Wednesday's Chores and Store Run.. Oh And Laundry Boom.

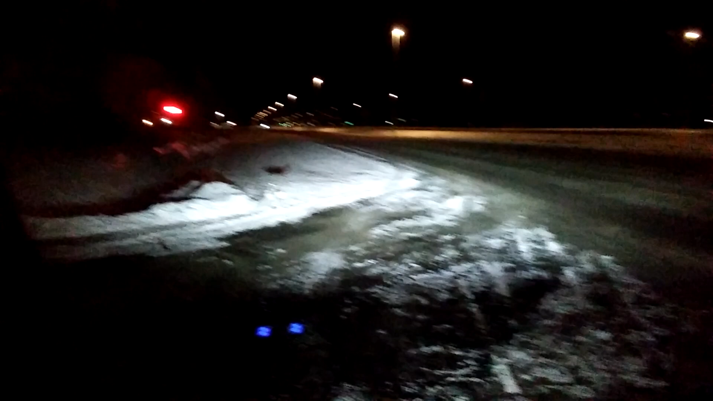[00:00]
What's up metalheads, freaks and geeks? I'm going to go without the flash tonight and just show you what it looks like without the light on the camera on. Plus the glare just obstructs my view of the road on the lead shield so I really need to see where I'm going. Because you've got big ditches like that off to the left.